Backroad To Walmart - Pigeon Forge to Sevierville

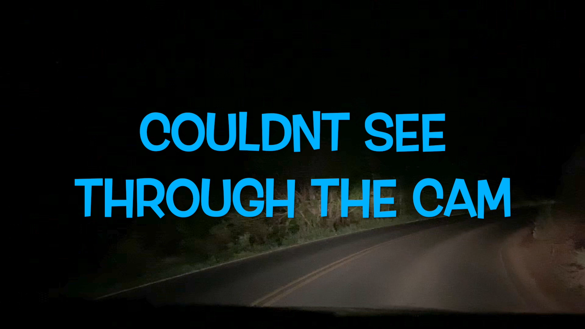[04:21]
We... Now, we're doing 20. This is what it should be. Yes. Look, can you show them... You want to show them that way? That's Pigeon Forge that way, guys. See how light and bright over there? Right over there. And that's the other side of the hill. Watch out. Sorry. You know, we came around this corner one day and found a girl flipped over right here. Right here. Right here.
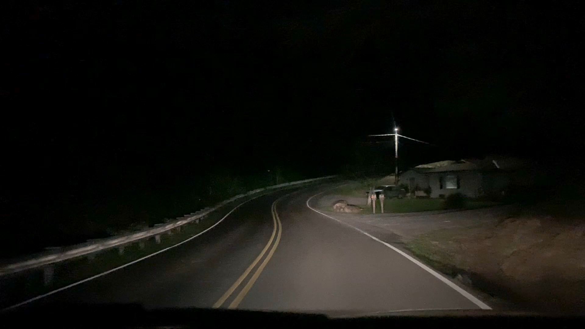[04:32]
And I had to get out and make sure she was okay. Right there, remember? Yeah. Gosh, and then... And then the two people... Yes. ...I've got out and saved those. We actually have that on your channel. Yeah, the other one, I actually pulled her out of the car. Yeah, that was nuts. And it's on my channel. Her name was Carrie. We're friends on Facebook now. We're friends on Facebook, yeah. From that accident. Yes. She was so sorry.
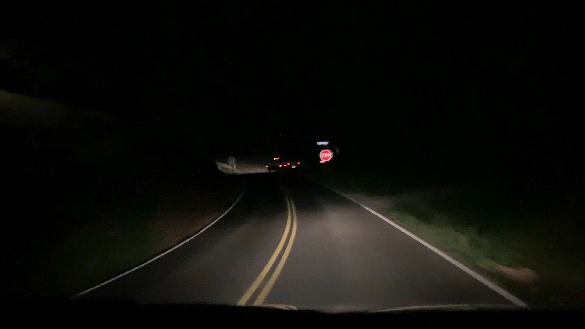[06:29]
They're a freaking nuts and stupid. And this, if we go straight, would bring us out to Chapman Highway. Yep. If we go left, that could bring us out further down Wears Valley to go to Townsend. And if we go this way, we go out near Walmart. Yeah. It's very nice out here. I've always liked it. And we're going this way. Yes. And this bypasses all the traffic. Oh, you go away. Low battery mode. Mm-hmm. Look at that.
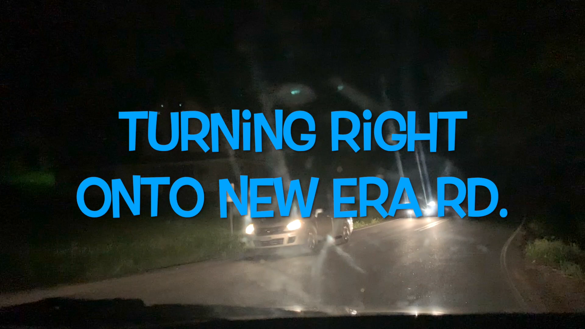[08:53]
Yes. Get to 35. They have miniature horses up here on the right. Okay, guys. During the day, you can see the donkeys and the horsies. This road that we are on right this very instant will take you straight out to the parkway. It will take you between Red Lobster and Olive Garden and Dave & Buster's.
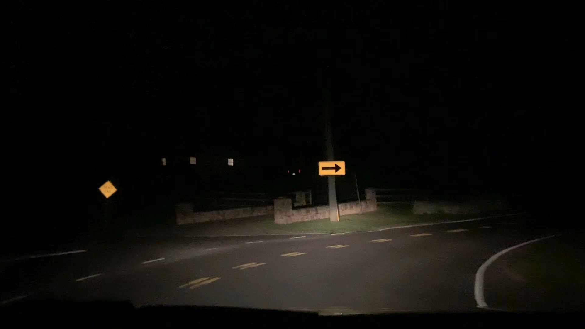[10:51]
Look at that. It was not found. Man, if that tree wasn't there now, I would have just went into that field. Ain't that some rear? Yeah. Looks scary. Wow. Okay, so we turned off. You guys saw where we turned off. If we didn't turn off, we ended up at Dave & Buster's, at Red Lobster, at the Olive Garden. Since we did turn off, we are headed to Walmart.
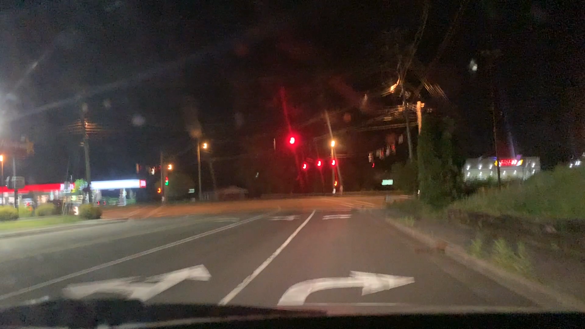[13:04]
Oh, it's an abandoned theater. Oh, wow. But we're here. But we are here. And now... Hang on. Let's run. Let's run them all the way to Walmart. And then...
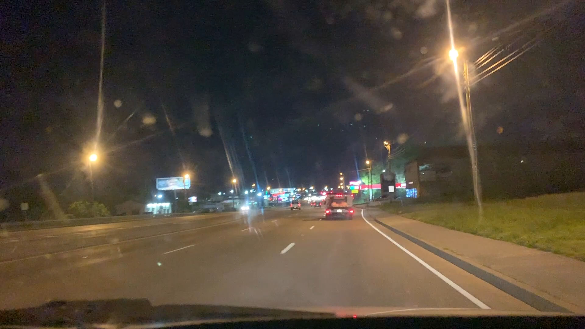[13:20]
We'll go see Bob and Bonnie. I'll show you how to get to Walmart, guys. Uh-oh. That was run. Come on, buddy. Come on, buddy. Oh, come on.
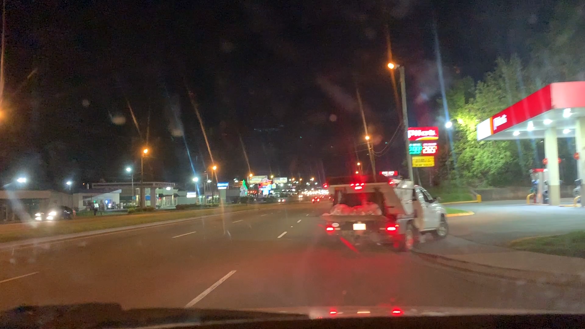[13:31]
Pooper, get off the pod. Come on. That was perfect. Okay. Here we are, guys. We are at the world of Wally World. Look. We have... a ride. Here we are, guys. Look. Wally World. 13 minutes.